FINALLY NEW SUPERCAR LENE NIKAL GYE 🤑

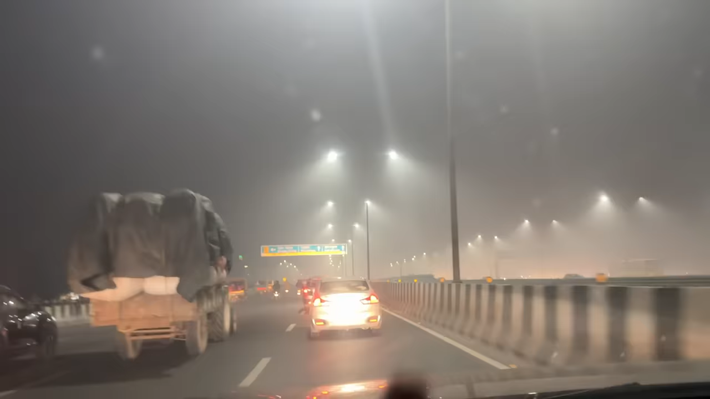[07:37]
हम लोग फाइनली दिल्ली पहुंच चुके हैं और थोड़ी शाम हो गई